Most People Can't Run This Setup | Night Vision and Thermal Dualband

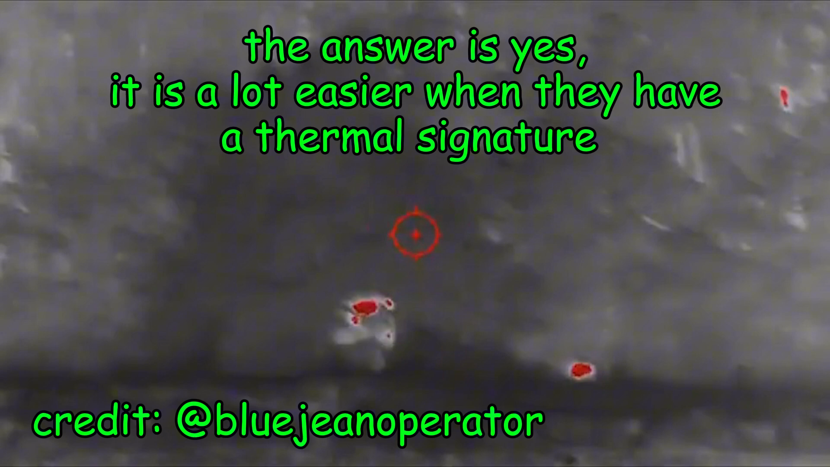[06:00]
Although there are some obvious downsides to using dual banding, it does come with some obvious upsides. For example, I think the most obvious,